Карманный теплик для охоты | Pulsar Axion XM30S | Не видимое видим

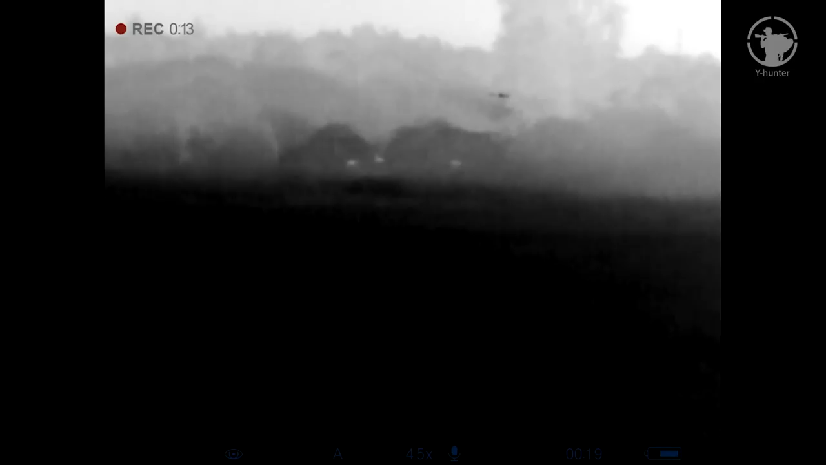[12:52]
точка не дают нам абсолютно никакого сведения что же там на самом деле находится конь лось или может быть загулявший местный житель поэтому будьте предельно внимательны и осторожны с этим моментом то есть это
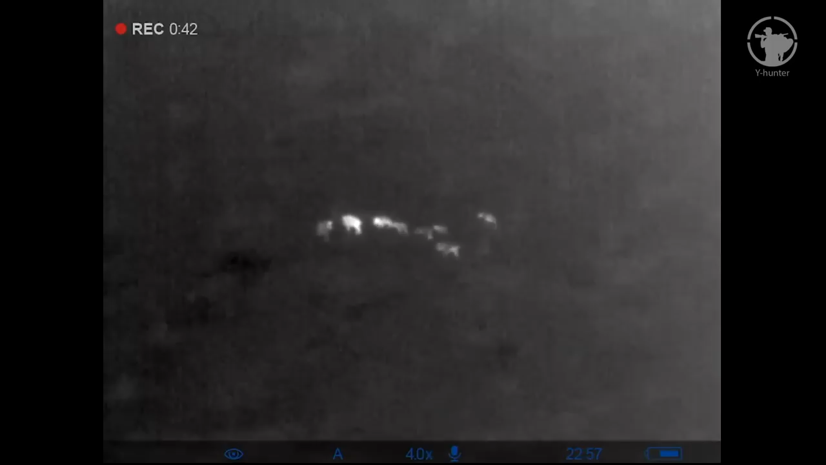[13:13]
однократными короткими нажатиями на кнопку вверх сразу же изменяем предустановленные режимы тепловой контрастности изображения но также здесь предусмотрены и пользовательские настройки яркости и контрастности
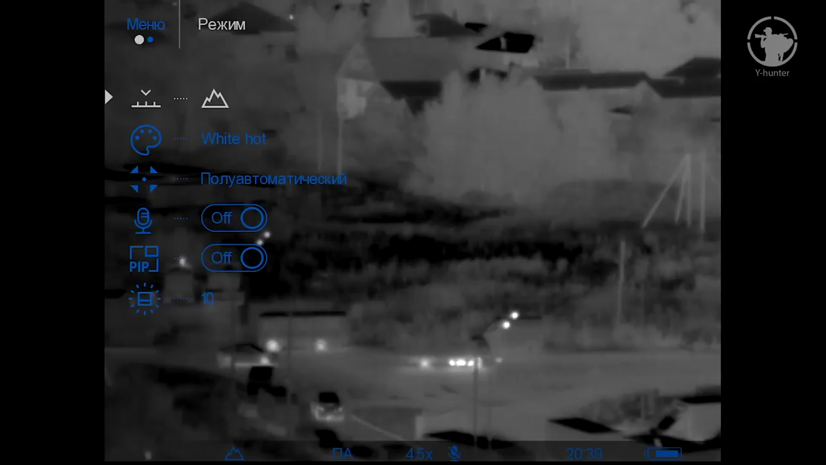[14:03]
если же нажать и задержать эту же кнопку меню то попадаем уже в меню прибора самые первые иконка те же пресеты контрастности далее изменение тепловизионной гаммы
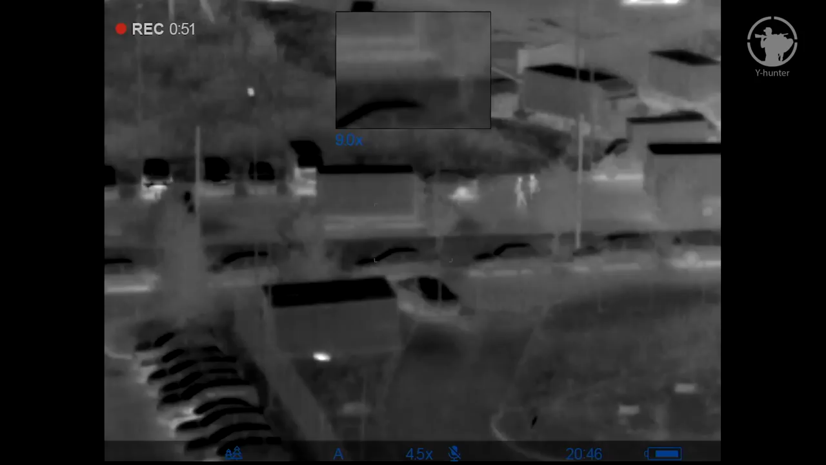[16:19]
пролистываем ниже попадаем в меню установок тут тоже все понятно язык дата время единицы измерения форматирование встроенной флеш памяти кстати разработчики молодцы и учли возможность управления прибором
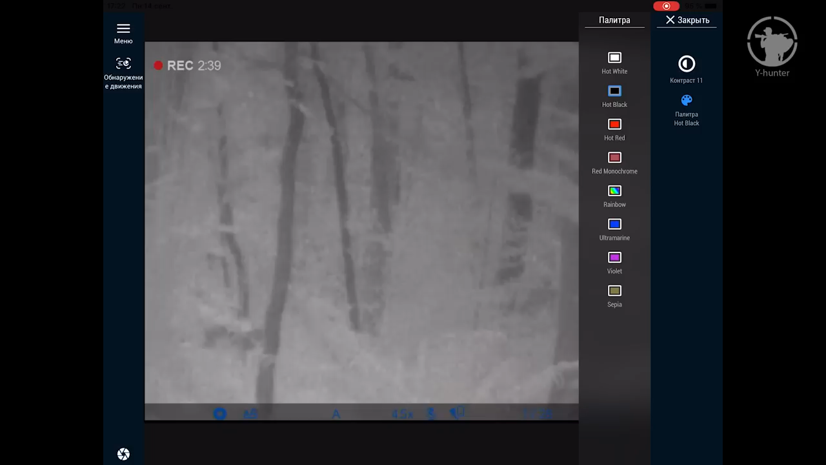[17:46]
ко всему прочему в приборе имеется встроенный фото-видео
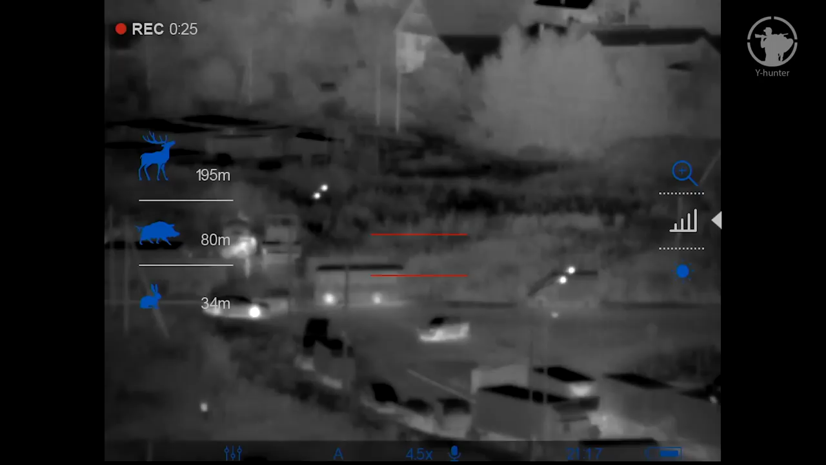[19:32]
для этого имеется три предустановленных значения для объектов заяц высота примерно 30 сантиметров кабан 70 сантиметров и олень метр семьдесят
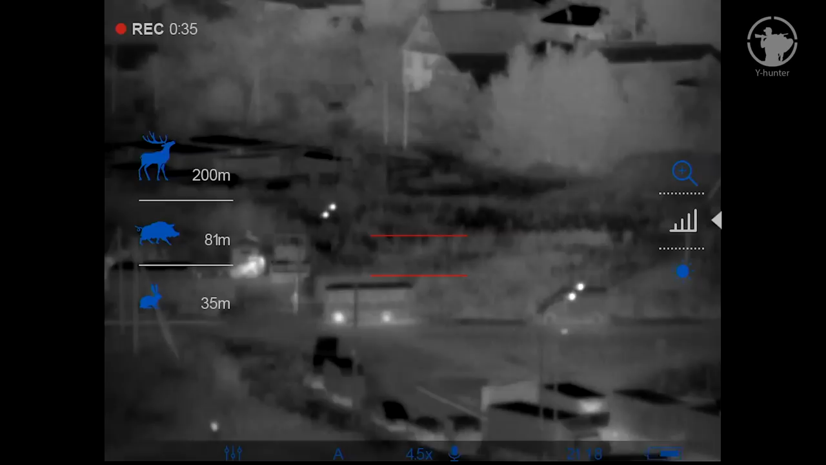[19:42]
значение те естественно усредненные но эти три варианта можно также применить и к другим объектам охоты например к лосью
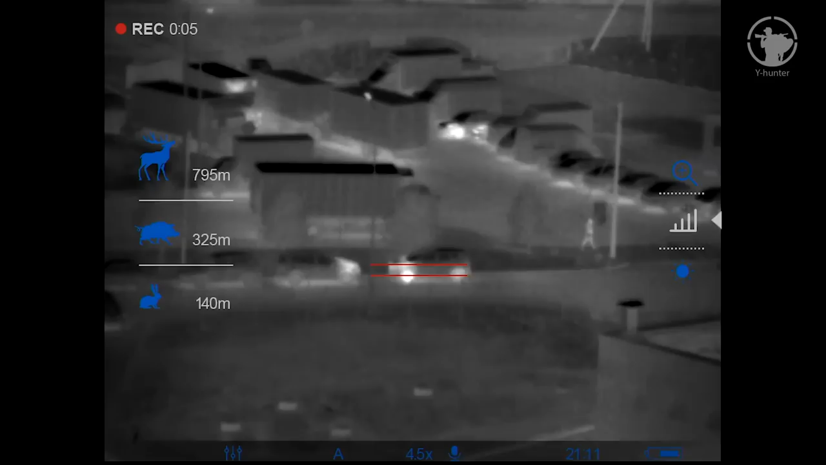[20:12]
кнопками вверх вниз двигаем верхний штрих так чтобы наша цель оказалась ровно между нижним и верхним штрихами одновременно с этим происходит и автоматический пересчет дальности до цели
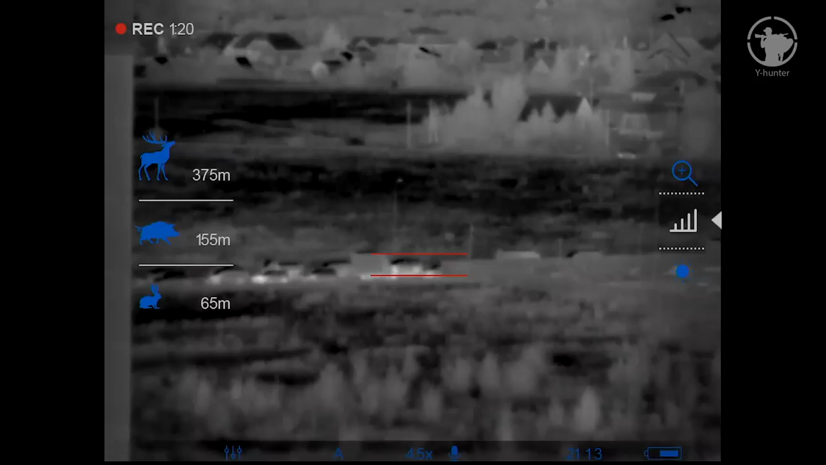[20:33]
то есть эта штука пусть и огрубленно но позволит нам сориентироваться по